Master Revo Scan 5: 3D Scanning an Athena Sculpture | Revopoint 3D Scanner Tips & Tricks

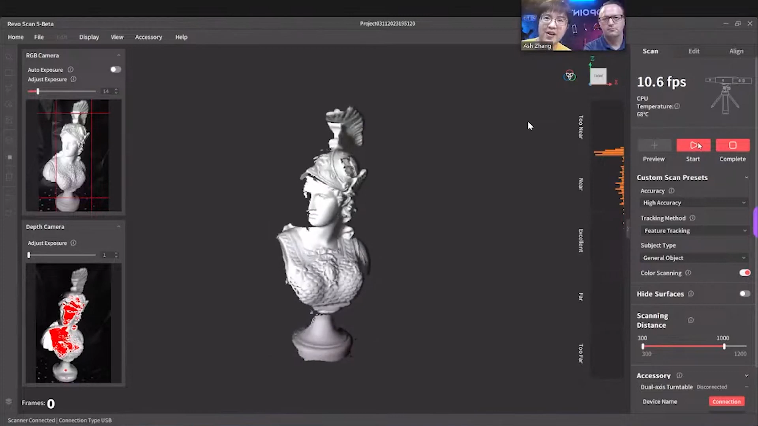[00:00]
and guys so in case you don't know is mini is for scanning a smaller item
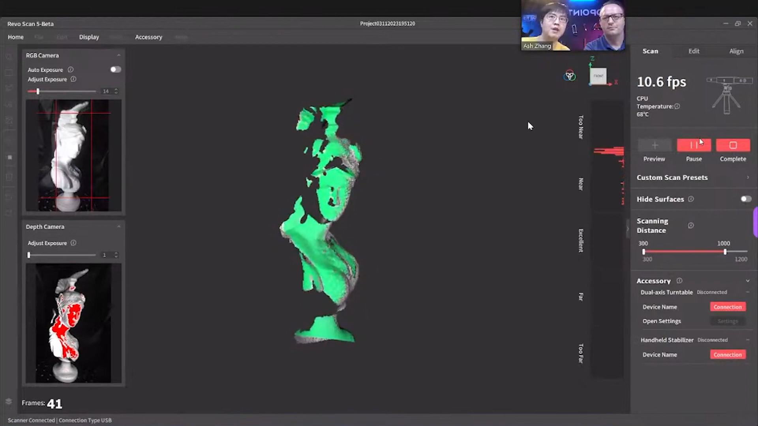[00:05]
is another model name okay not in today's range so
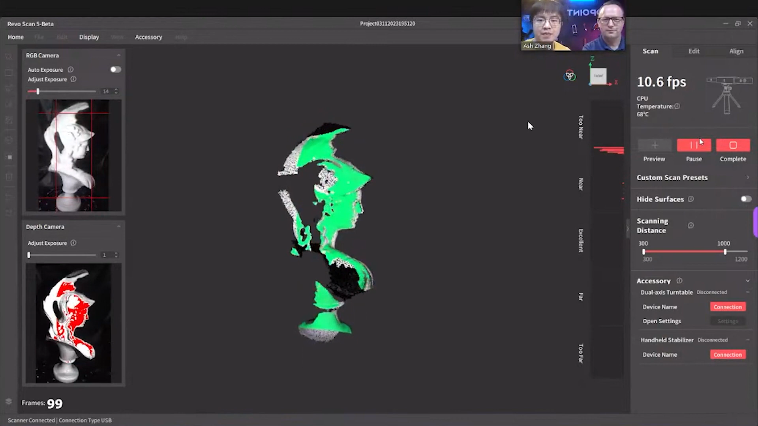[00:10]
usual when we're scanning turn red red yes
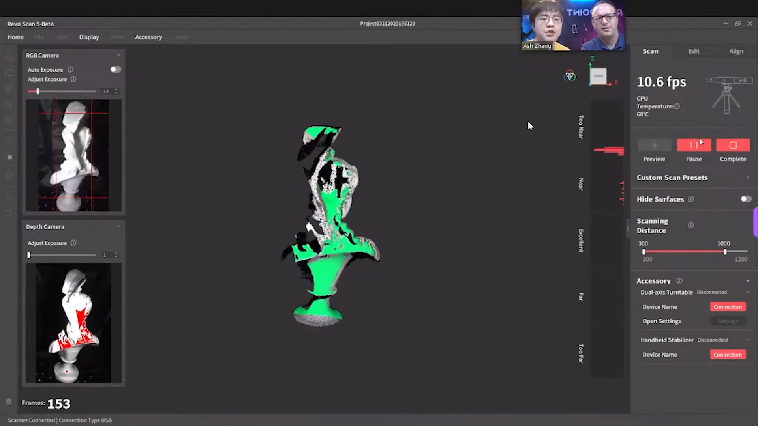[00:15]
and near will they'll be no but this is not this is just gain settings and this is not automatic
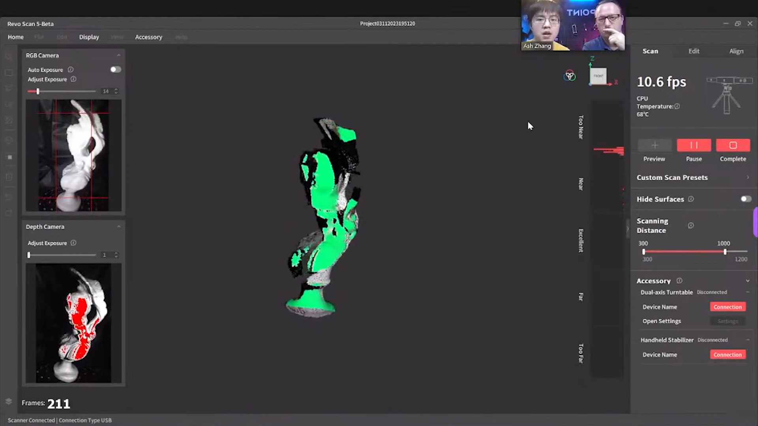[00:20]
so you're gonna have this is red it's mean it's almost too
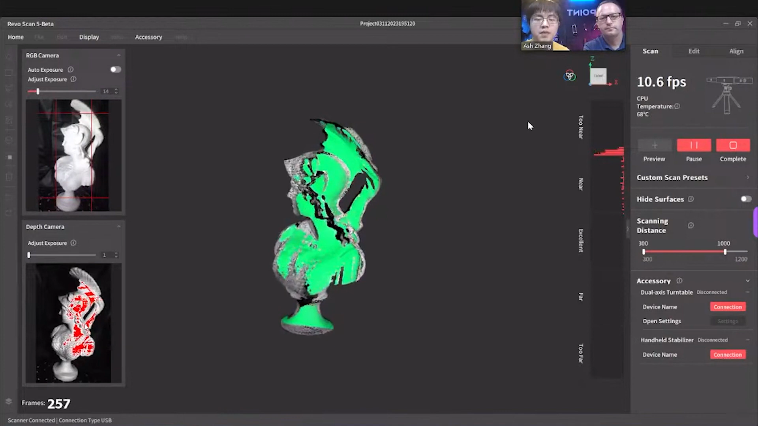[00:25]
bright almost almost if you get white inside
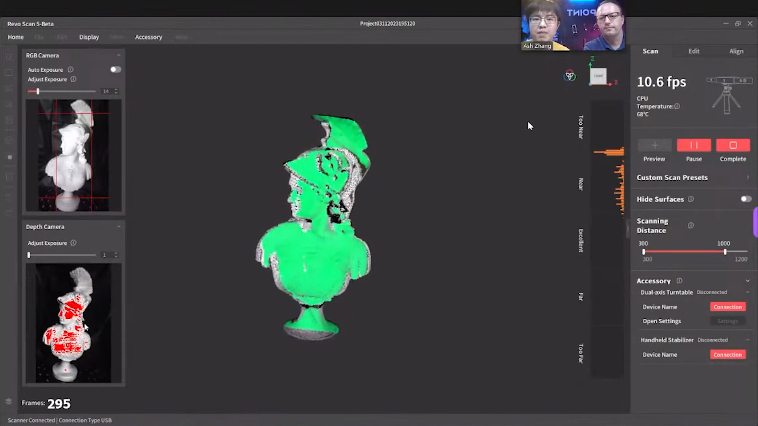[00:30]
the red not then it's bad so so we do only three hundred fifty three frames because too much frames can create it artificial after three frames oh my god you can control the frame so precise like that yes you can precisely click stop and you get only three hundred fifty three because if you do more you can risk yourself that you're gonna have artificial artifacts
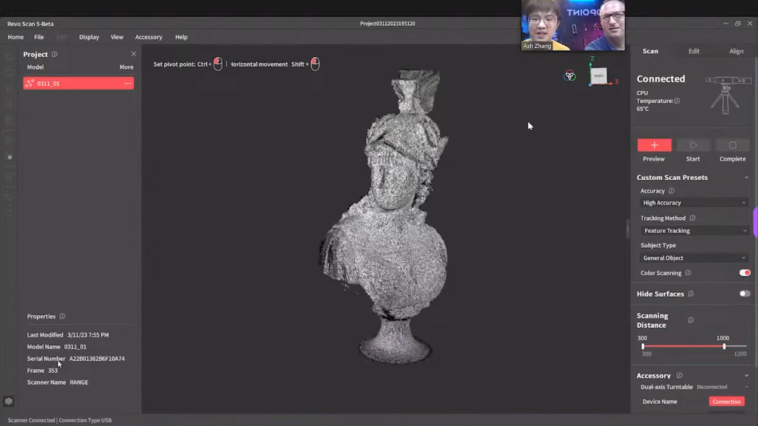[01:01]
like of overlapped frames after so it's a lot of cleaning and wasting of time so professionally when you're scanning professionally when you're scanning you should have it like this three hundred sixty ten after another scan lower the scan i'm missing professionally you not scan everything at once we do because we want to keep all the work but
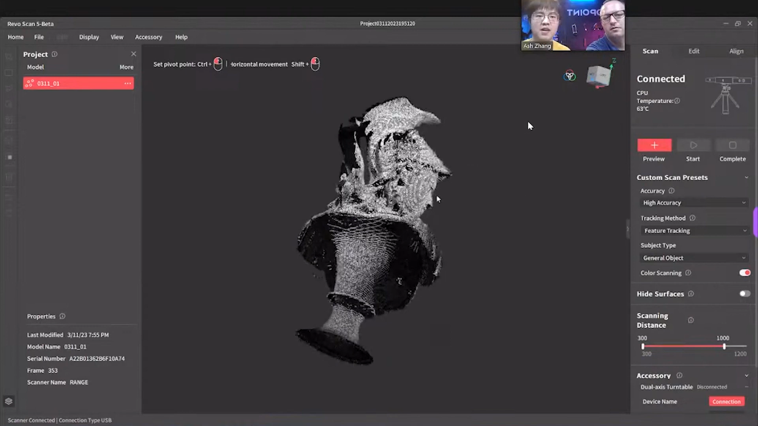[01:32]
we do but professionally you scan this position this position this and then you merge together for the best accuracy of the model i see i see wow
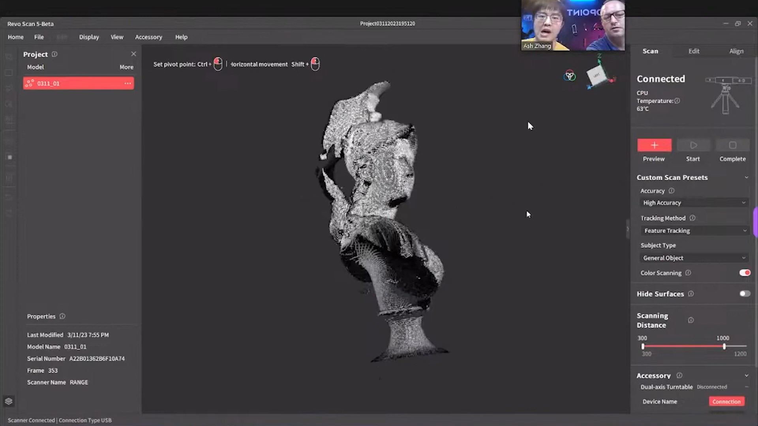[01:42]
so after so after we have now it's called frame cells it's not point cloud it's only doesn't a cells of
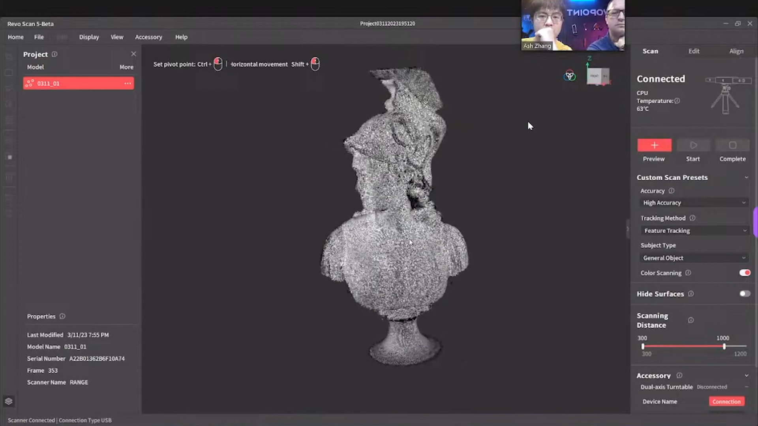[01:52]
a frame point cloud cells they are not fused fused